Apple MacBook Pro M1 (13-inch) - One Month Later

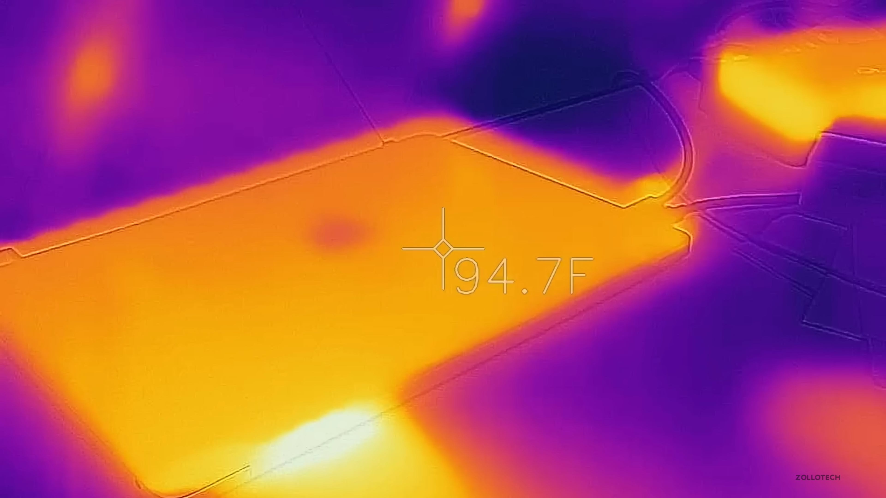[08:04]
On screen: spot 94.7°F
So the 6k resolution was really pushing the graphics chip on here. And that's when it started to get warm.
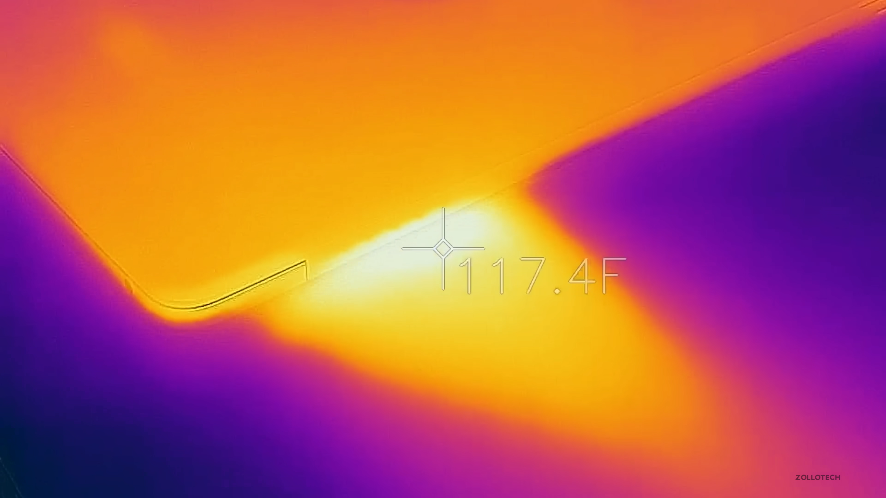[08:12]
On screen: spot 117.4°F
And as you can see, when it's connected in closed clamshell mode, where the display is closed, but it's using an external display, it's getting quite warm.
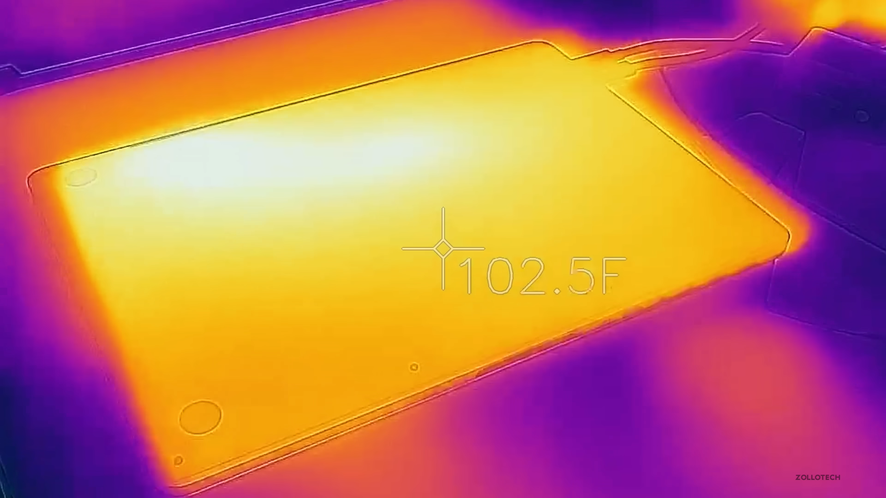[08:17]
On screen: spot 102.5°F
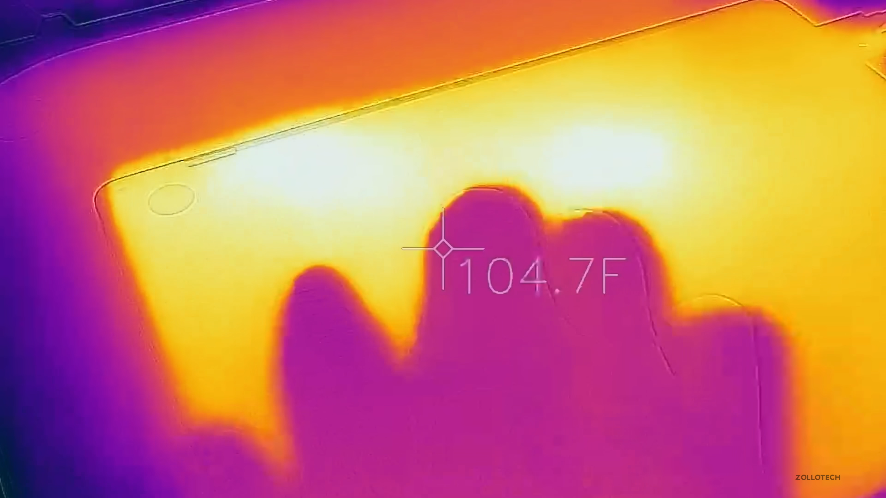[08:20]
On screen: spot 104.7°F
You can see that with a FLIR thermal camera that the bottom gets warm and also the top,
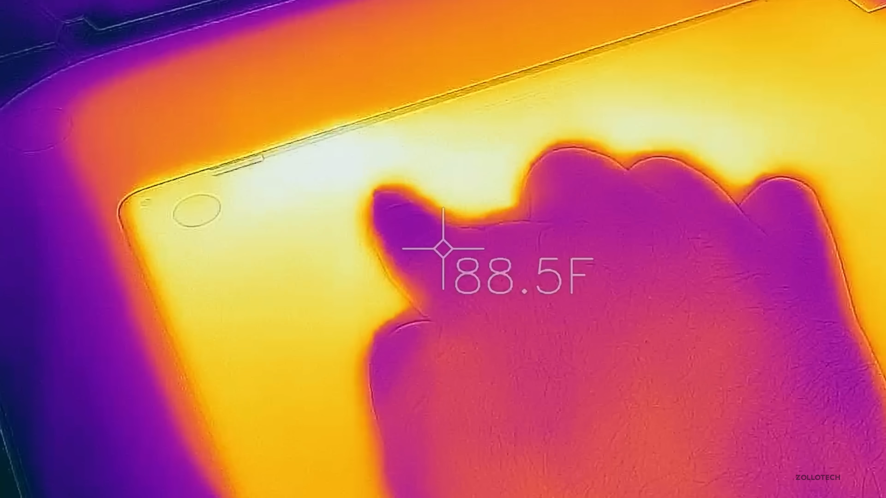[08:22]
On screen: spot 88.5°F
and you can actually see where the exhaust vent is pushing out air. So it definitely will get warm, but it's nothing like Macs of the past.
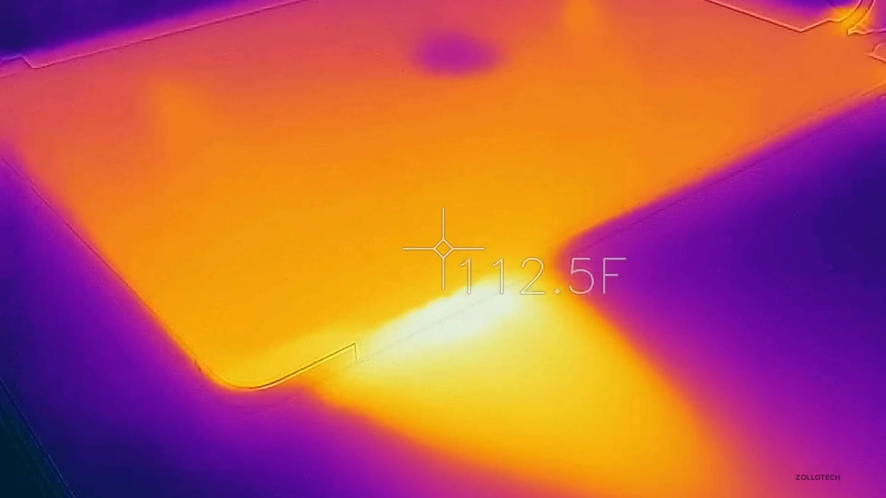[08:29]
On screen: spot 112.5°F
It doesn't have ever thermal throttle on me and it just sort of pushes through this footage. No problem.